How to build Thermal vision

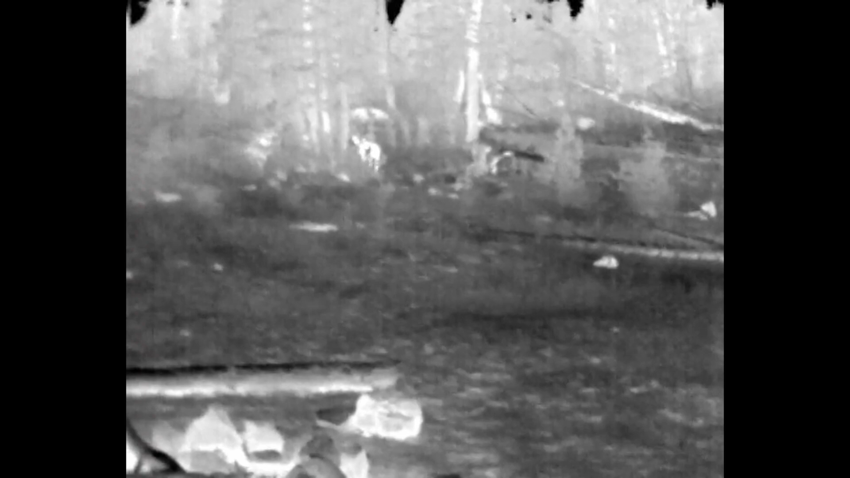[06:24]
And on a grassy field adjacent to the lake, a deer-like figure feeding on the vegetation.
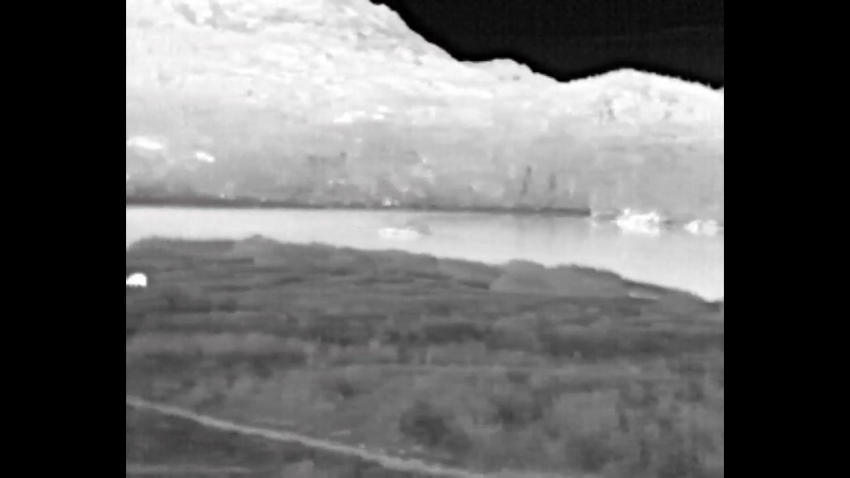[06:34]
I was able to stalk this wildlife at night without even scaring them off.